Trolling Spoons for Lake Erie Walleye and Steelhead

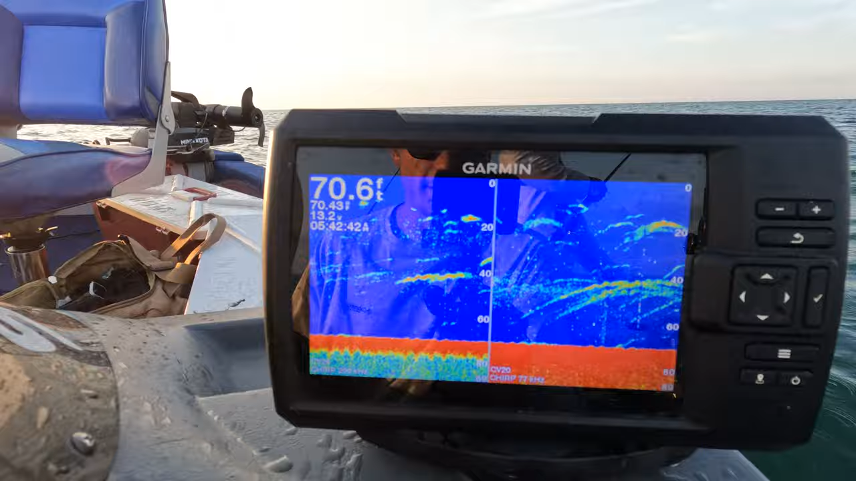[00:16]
We've got some good hooks, right around 20 feet.
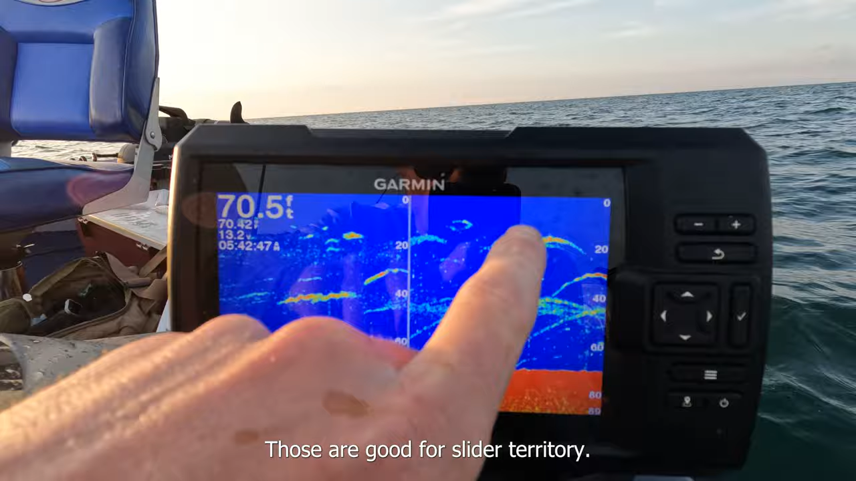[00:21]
On screen: depth 70.5 ft
Those are good for slider territory. We're probably going to be setting downriggers around the 40-foot mark.
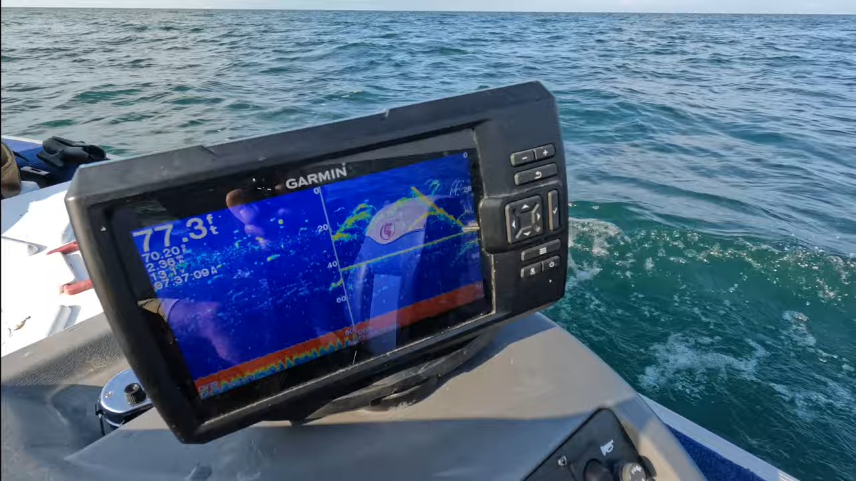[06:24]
77 feet of water. Deep-sea fishing on Lake Erie.